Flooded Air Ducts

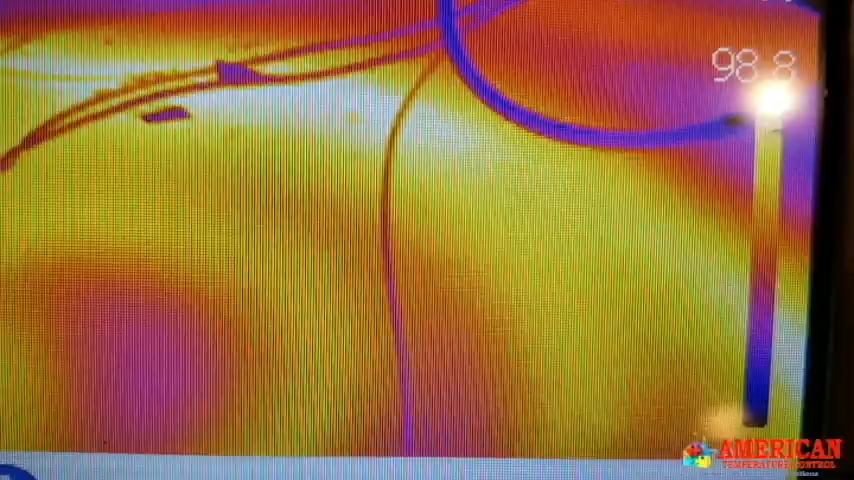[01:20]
Wrapped out the radiant heating system using the infrared to know where our tubes are at.
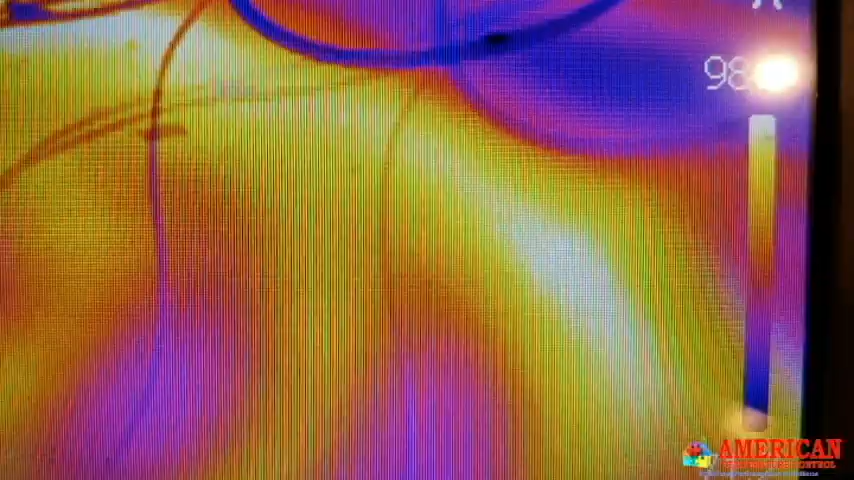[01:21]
Will it be close to the pit? Are we going to cut into a pit?
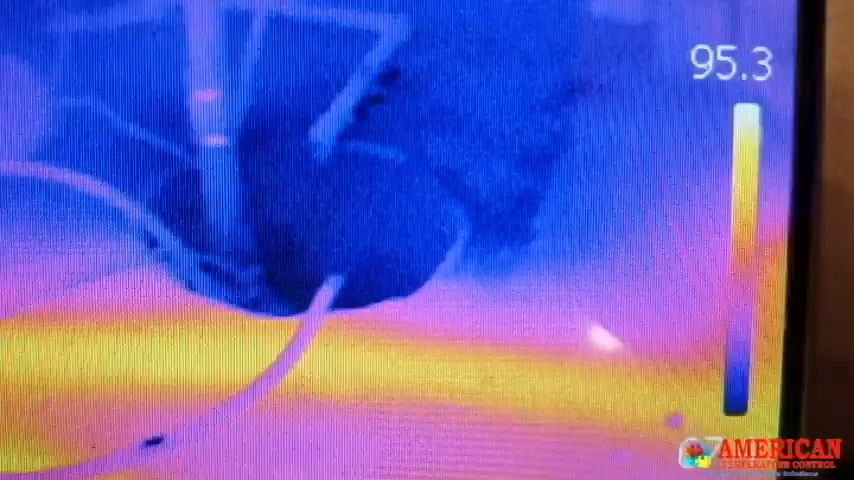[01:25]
Into a tube cut in the pit in.
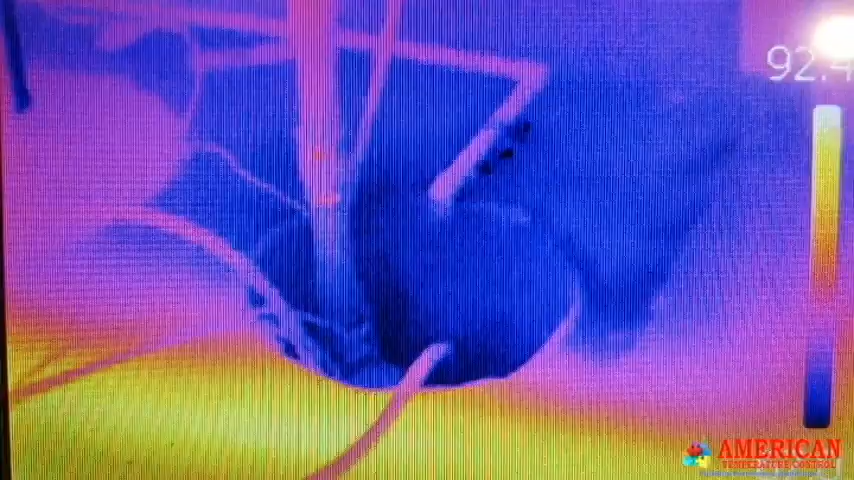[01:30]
Everything here looks like we'll clear except for that one line right there.
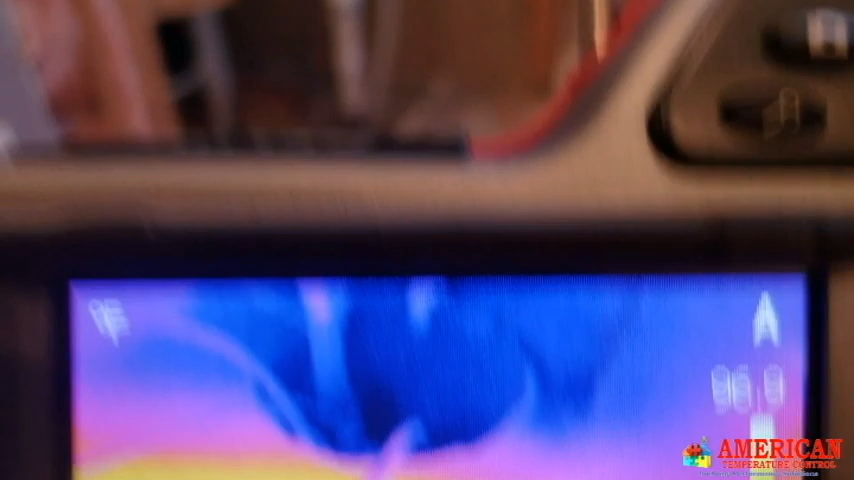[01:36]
And we marked our floor. It's a black marker where our lines are at.